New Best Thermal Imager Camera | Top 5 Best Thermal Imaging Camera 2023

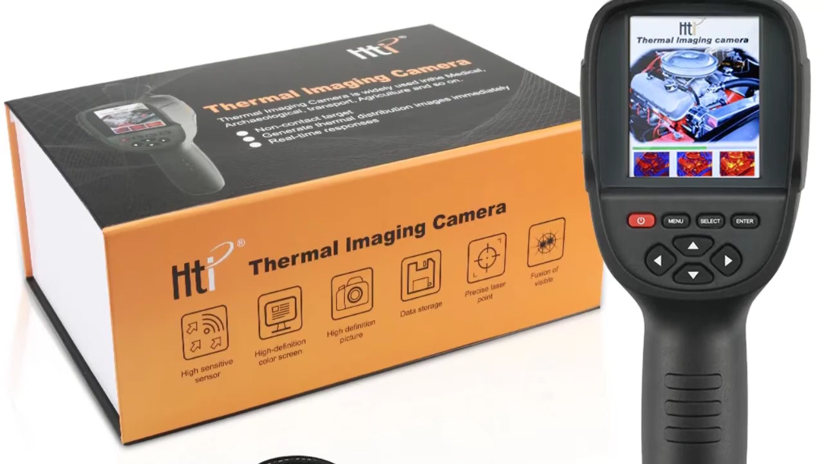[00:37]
Allows for Detailed Showing of Infrared Generated Images
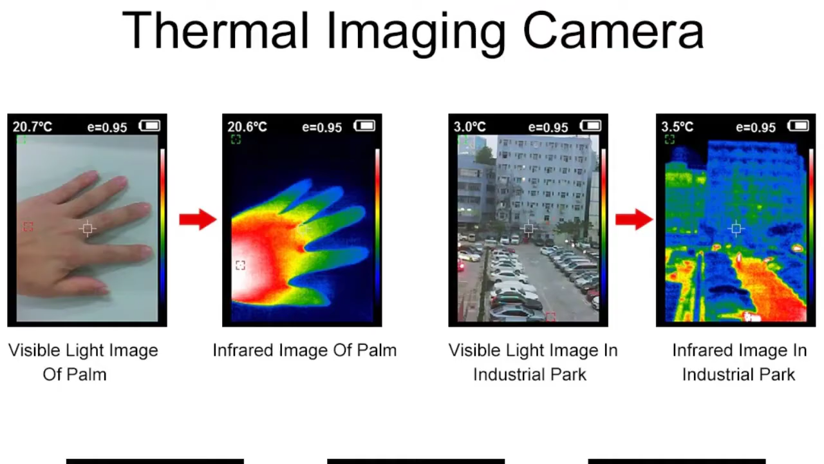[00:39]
220 x 160 Resolution and 0.3 Million Pixel Visible Image Resolution,
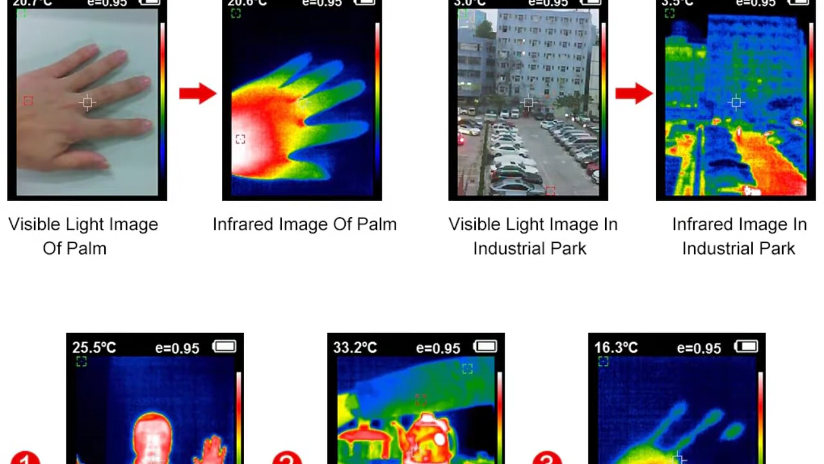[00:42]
High Definition of Images 20-300 Degrees, 4 Degrees to 572 Degrees Temperature Measurement Range,
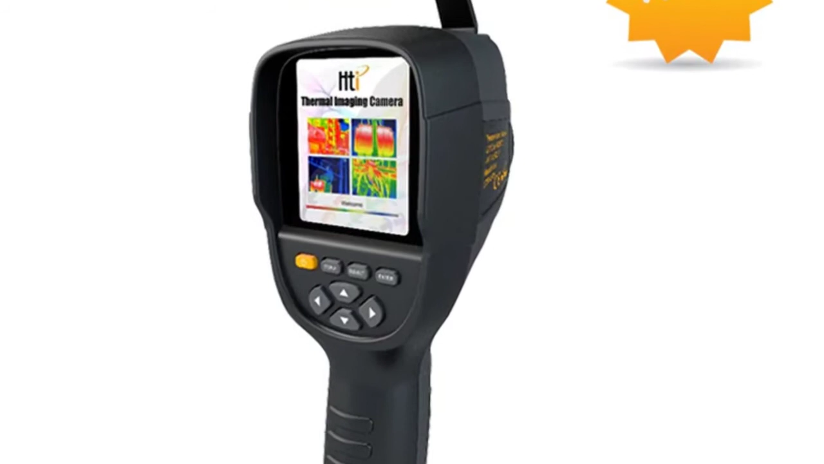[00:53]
2.5 Degrees Accuracy for Better Operation 5 Kinds of Palette for Choice,
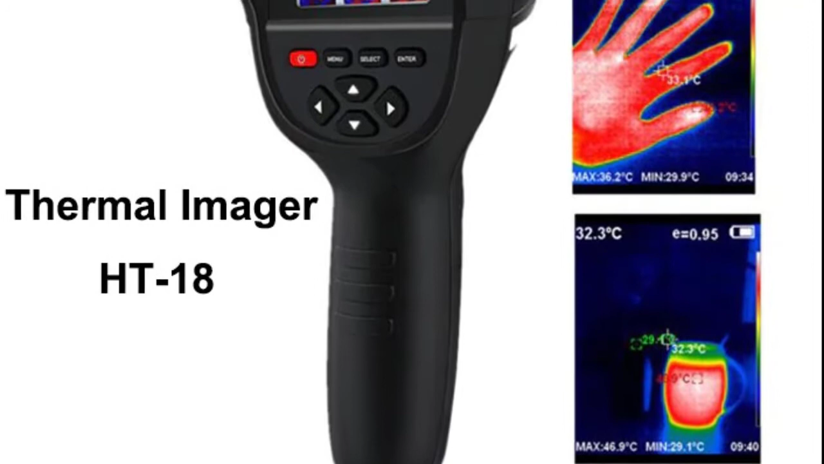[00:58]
Rainbow, Iron Red, Cold Color, Black and, White and, White and, Black
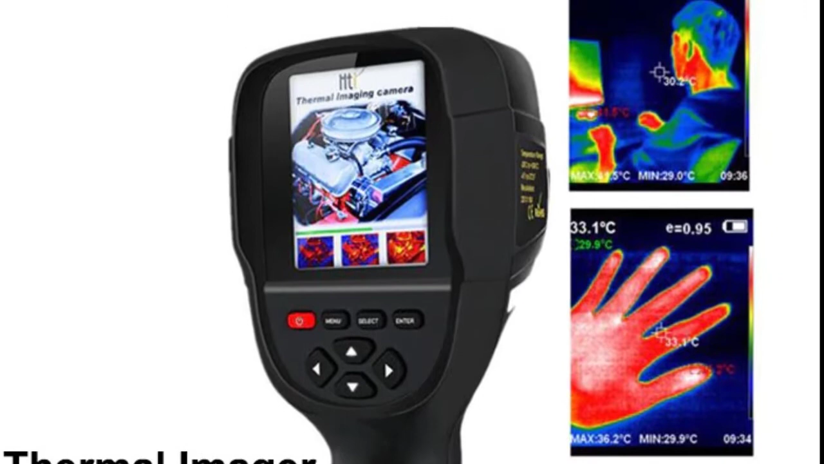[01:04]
Automatic Setting, 5 Mintus, 20 Minutes, Not Power Off Automatically Built-in 4GB SD Card for Storage, The PIX can be also transferred to Television,
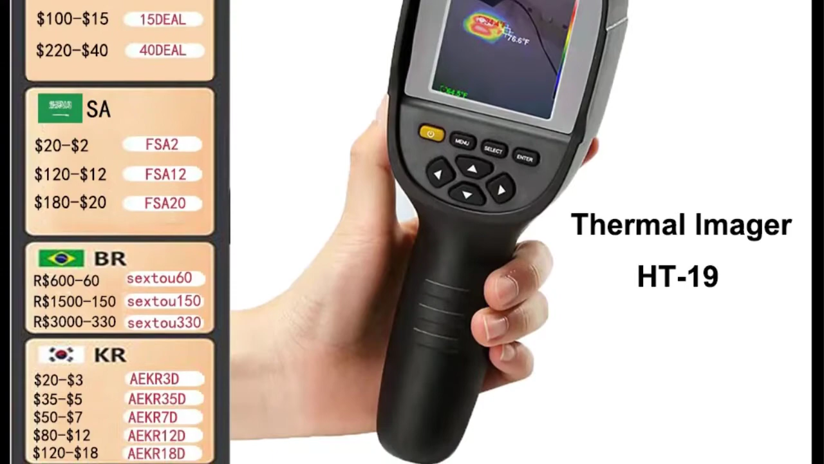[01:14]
Computer or other devices for checking Wide Application at Medical, Firefighting, Archaeology,
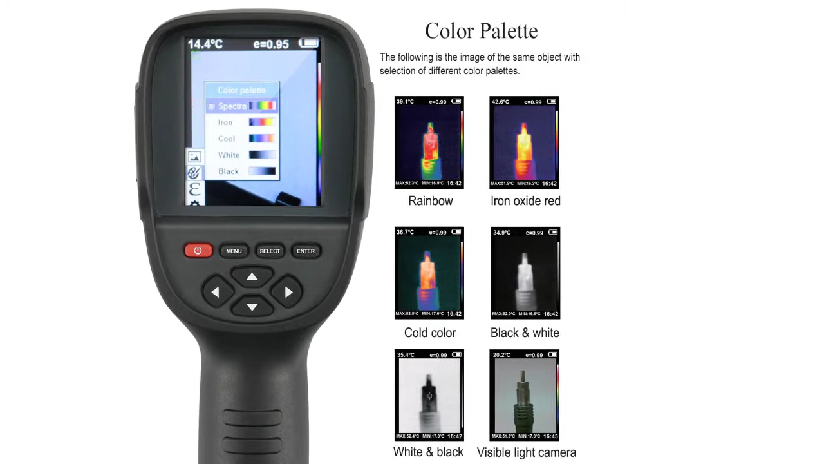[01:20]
Traffic, Farming, Electronic Manufacture and other fields
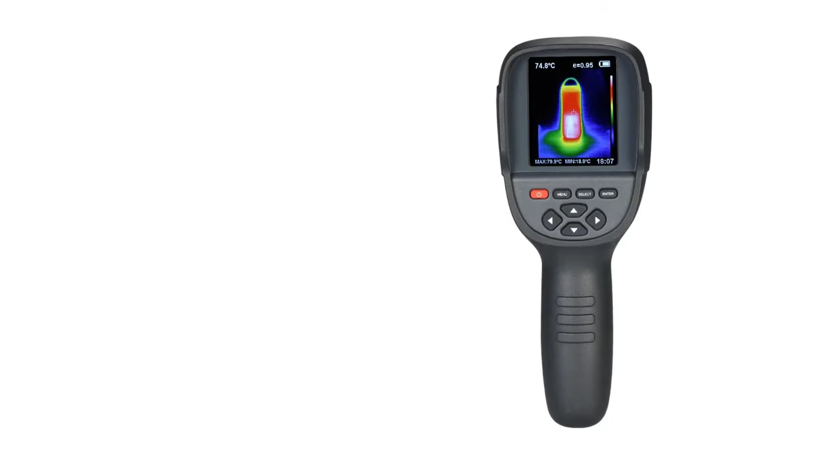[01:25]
On screen: spot 74.8°C
Separate Button for Specific Function, which is quite easy for you to turn it on or off, delete or check pictures
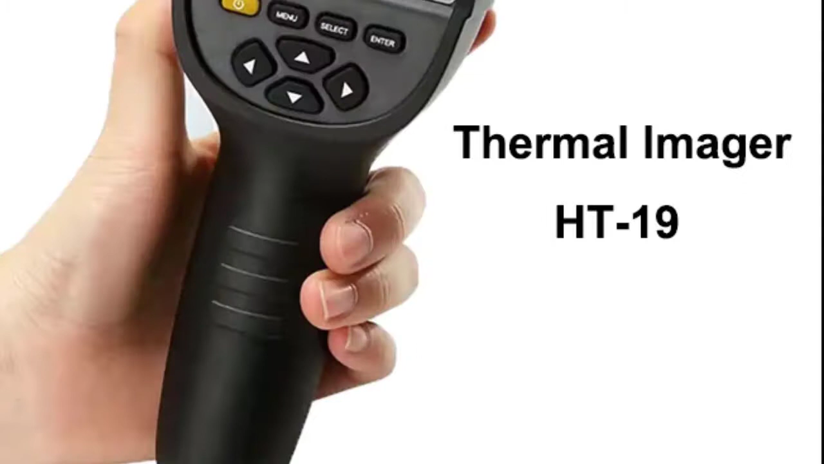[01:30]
Mini and Portable for 90 x 105 x 223 mm Size and 289 grams Weight,
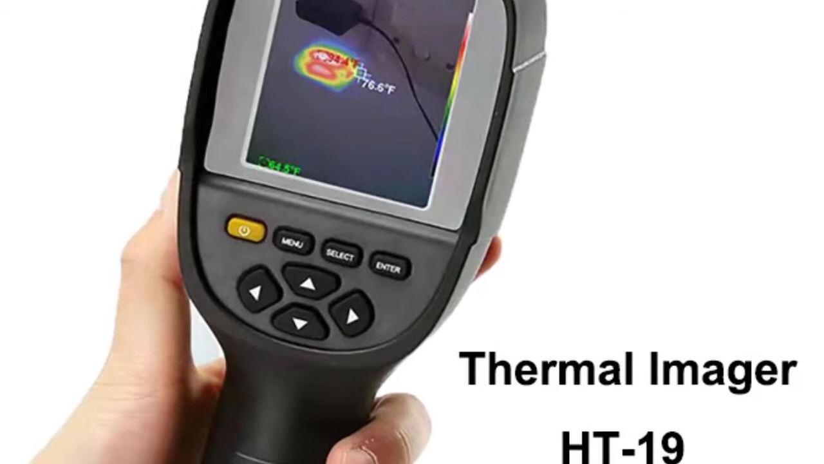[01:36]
On screen: spot 76.5°F
Attached Pouch allows for more convenient carrying Ergonomic Handle,
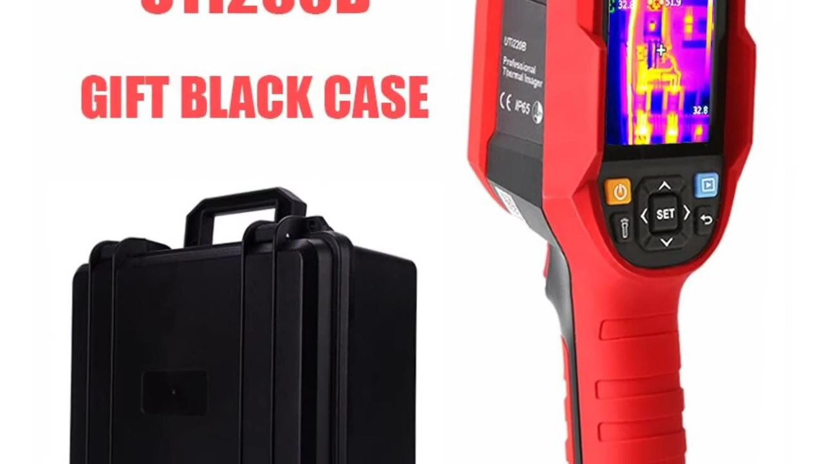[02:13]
UTI 260 B is a featured product of Uni T Heavy Duty Series Thermal Cameras It is cost-effective and with a wide temperature range, 20-550 It has higher IR resolution,
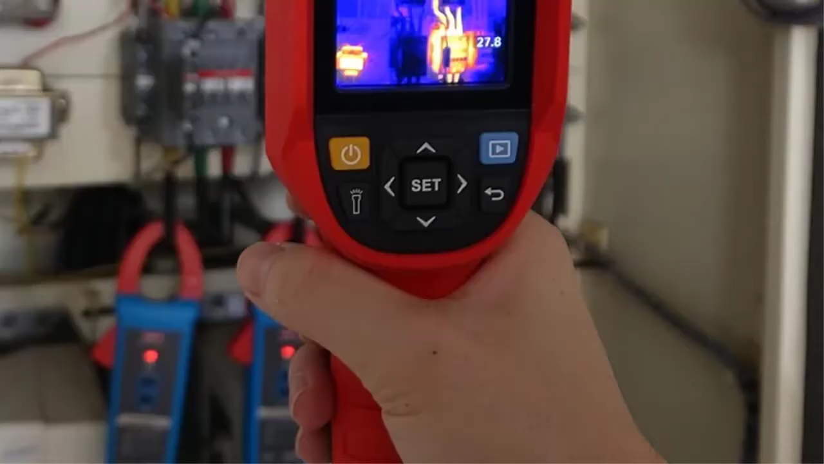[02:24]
256 x 192 pixels than other models, and includes 7 color palettes and 4 display modes, thermal,